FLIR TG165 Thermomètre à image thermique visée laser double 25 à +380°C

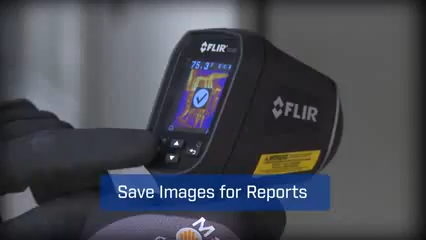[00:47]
With a tool this easy, you'll get more done. And trust you didn't miss anything critical.